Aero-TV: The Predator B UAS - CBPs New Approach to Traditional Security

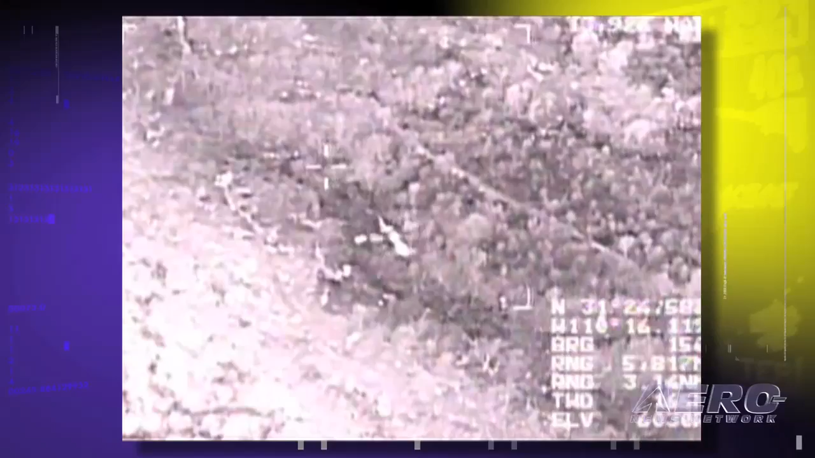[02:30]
If at night on the border I detect people, I can tell they're carrying marijuana bundles up to 9 miles away. I've tracked people up to 16 miles away in fairly flat terrain.